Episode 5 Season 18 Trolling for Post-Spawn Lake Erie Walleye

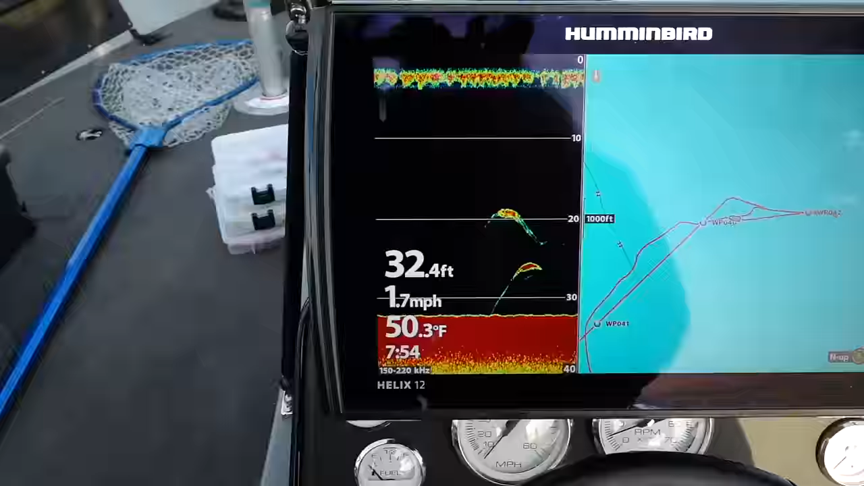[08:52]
On screen: depth 32.4 ft, water 50.3°F, speed 1.7 mph
I'm always looking at my graph, I'm trying to mark fish. I want to know that there's fish underneath the boat.
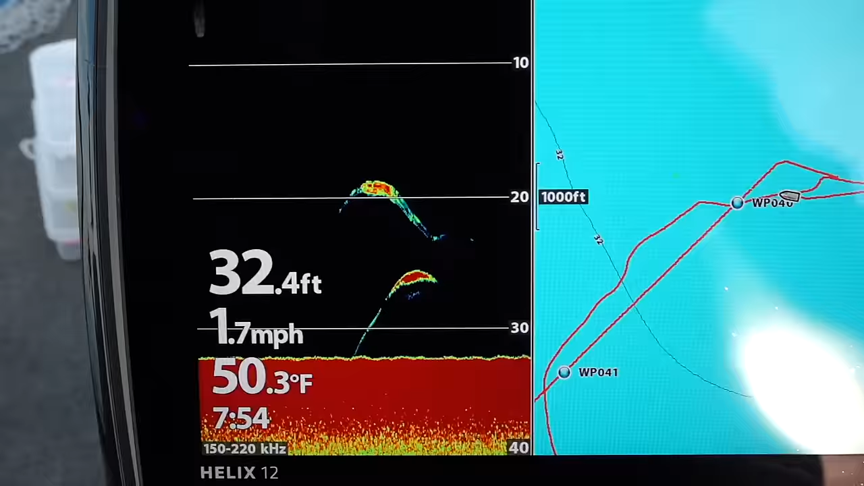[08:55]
On screen: depth 32.4 ft, water 50.3°F, speed 1.7 mph
But the truth of the matter is this is Lake Erie and there are a lot of fish in the system. So there's gonna be a lot of times that you are gonna mark a lot of fish, but those fish might not necessarily bite.